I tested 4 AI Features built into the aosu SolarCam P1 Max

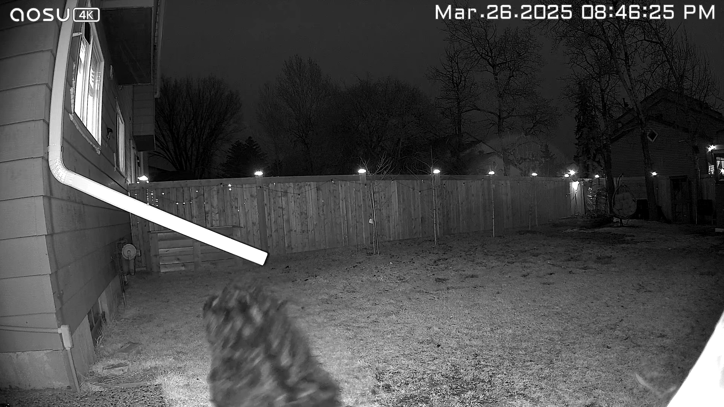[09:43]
But if I had an intruder coming into my yard, I probably wouldn't want this setting to be activated, because I want that full color night vision, where you can see them clear as day.